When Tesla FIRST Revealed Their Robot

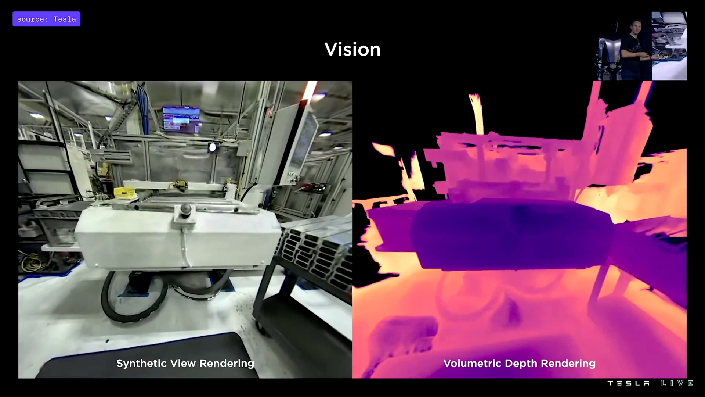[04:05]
We're also trying to find ways to improve those occupancy networks using work made on neural radiance fields to get really
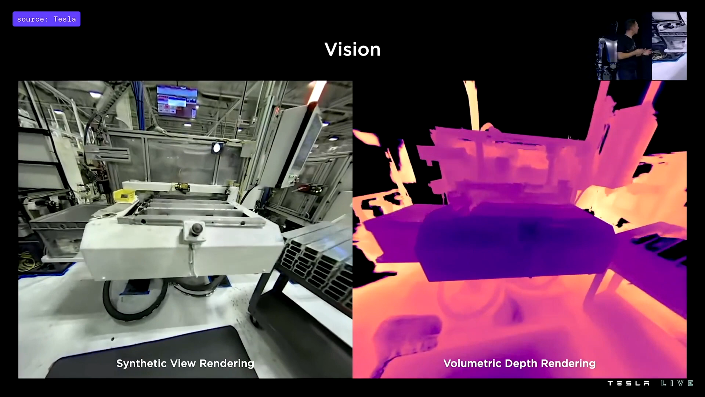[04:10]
great volumetric rendering of the bot's environments. For example here, some machinery that the bot might have to interact with. So we've been training more neural networks
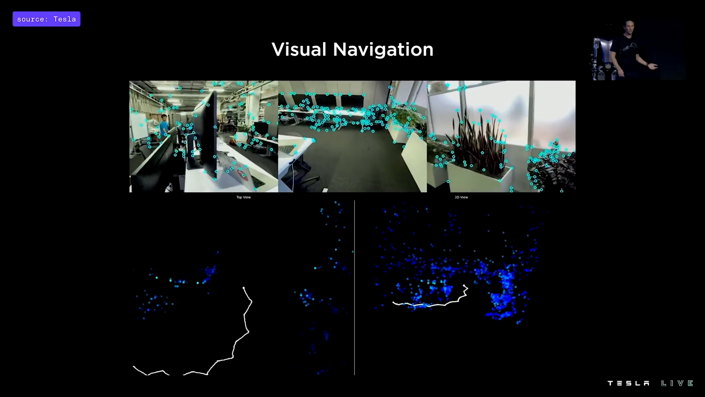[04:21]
to identify high-frequency features key points within the bot's camera streams and
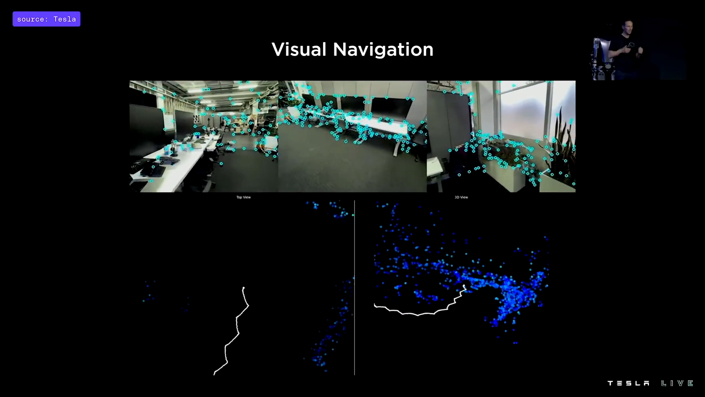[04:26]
track them across frames over time as the bot navigates with its environment.